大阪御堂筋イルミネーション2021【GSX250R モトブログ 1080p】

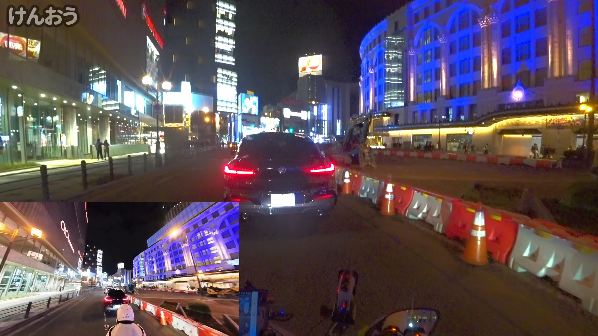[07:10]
うるさいだけの車を動かんといてほしいな
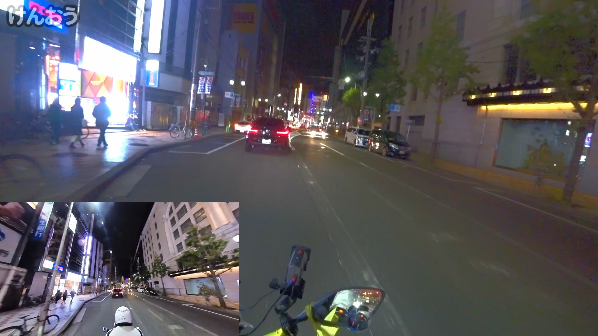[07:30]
商店街もこの時間とはいえ少ないな
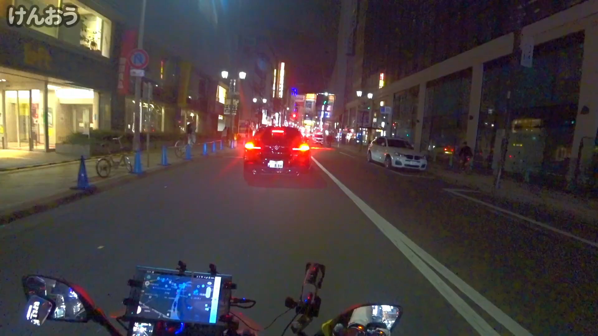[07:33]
海道筋これ左に走っていくとこの辺りか大阪でいう日本橋関西の濃い島は本橋行ってみた今回の動画はここで終了したいと思いますまた今度ねどこかの日でお会いしたいと思います